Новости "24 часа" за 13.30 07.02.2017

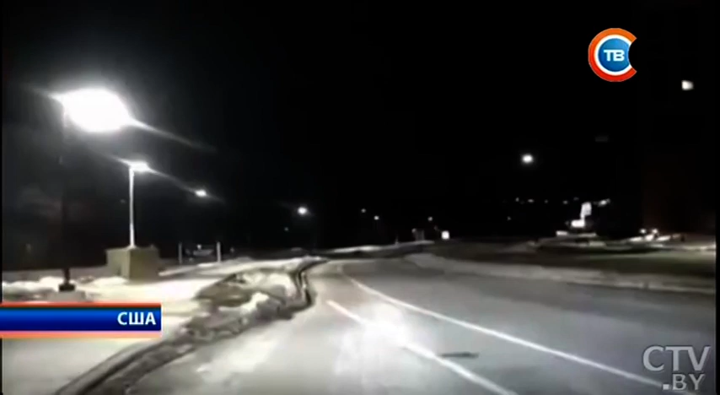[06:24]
Запечатлеть падение огненного шара удалось камерам видеонаблюдения в нескольких машинах дорожно-патрульной службы. Что произошло с метеоритом, специалисты пока не установили. Возможно, он упал в озеро или сгорел в атмосфере.